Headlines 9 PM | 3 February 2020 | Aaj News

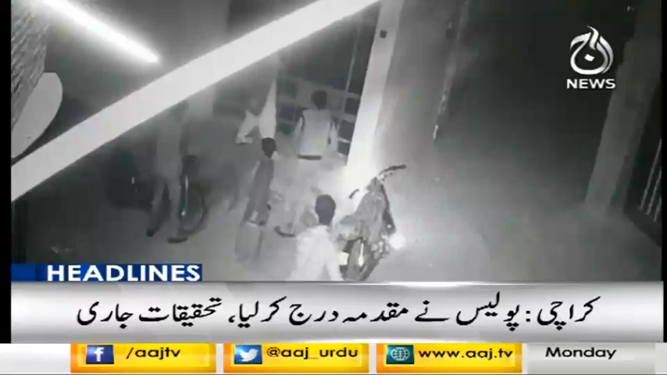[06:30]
موٹر سائیکل سوار ملزبان کی گھر کے باہر لوٹ مار کی کوشش شہری ڈڑ گیا پتھر سے مقابلہ کیا ملزمان فرار ہونے پر مجبور ہو گئے